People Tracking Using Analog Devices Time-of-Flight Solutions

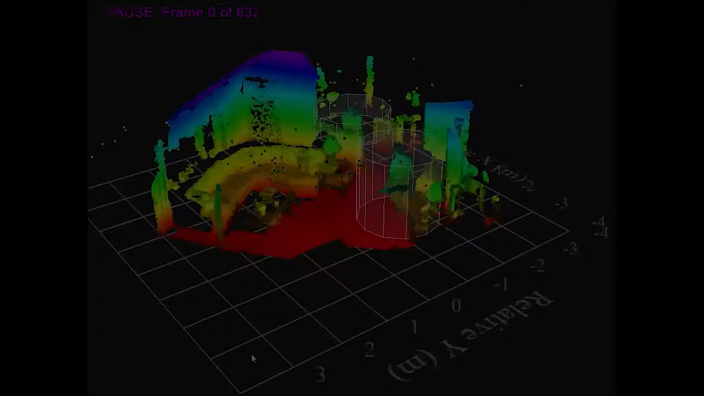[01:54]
Here we demonstrate how time-of-flight sensors can be used in people tracking applications.
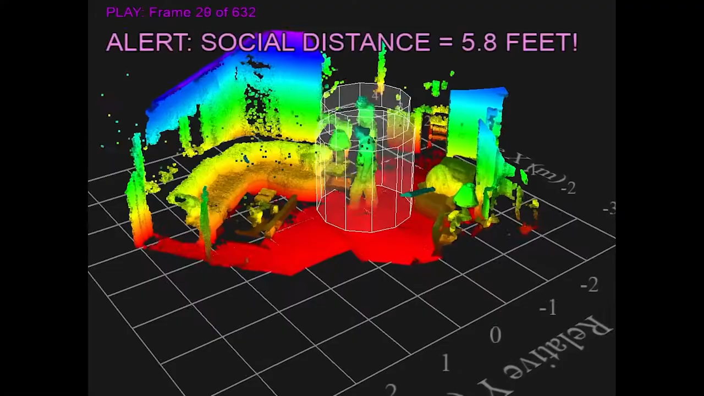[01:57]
By leveraging the depth information, the people tracking algorithm complexity and computational
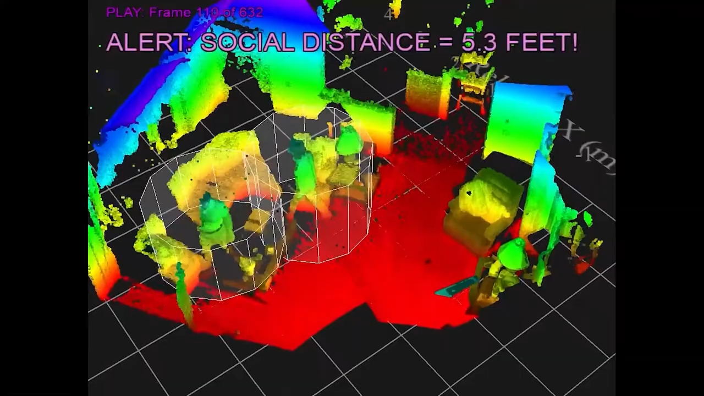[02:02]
burden can be significantly reduced as compared to traditional computer vision
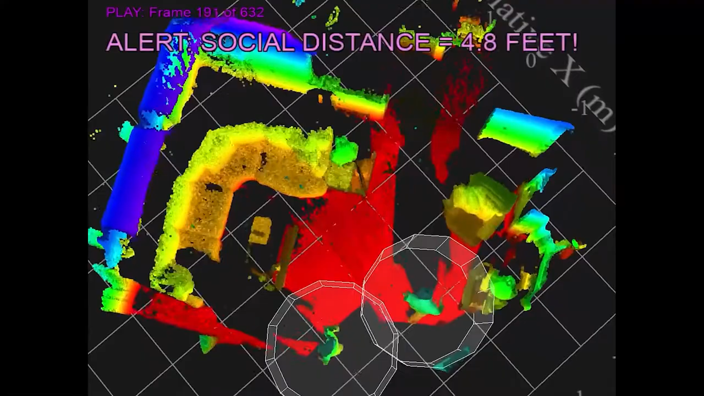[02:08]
algorithms that leverage stereo cameras and other methods.
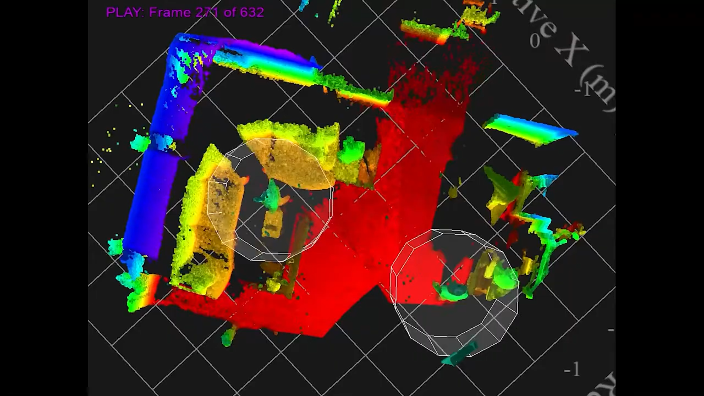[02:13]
Being able to identify the occupants of a given room can be used in a number of scenarios, ranging from building automation and people counting.
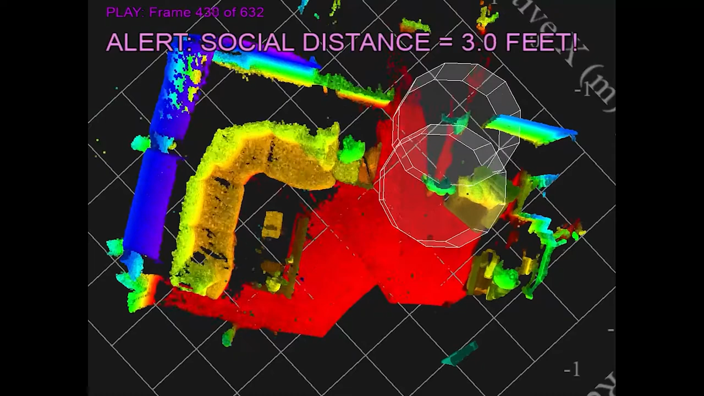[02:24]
We can also monitor their well-being.
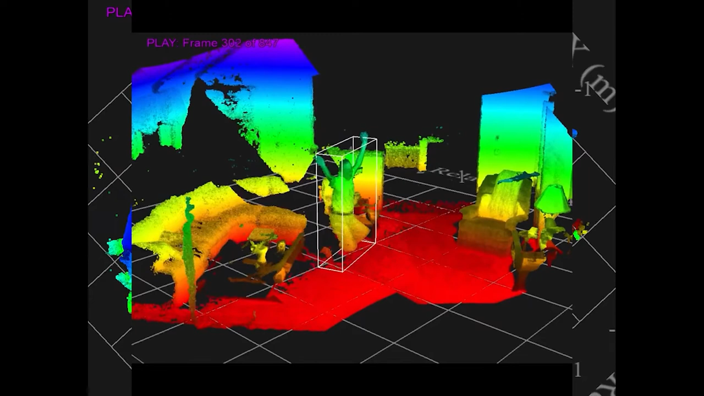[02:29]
You can see how the algorithm is able to detect a person that has fallen.